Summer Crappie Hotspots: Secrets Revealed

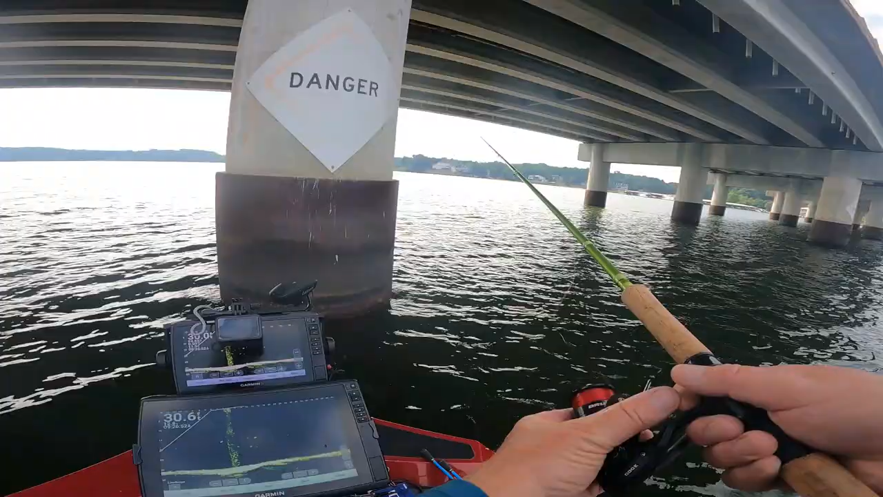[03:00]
i don't think we're gonna keep him yeah we're going back down there to them like i say they anywhere between 15 to 25 foot in here and guys i'm using uh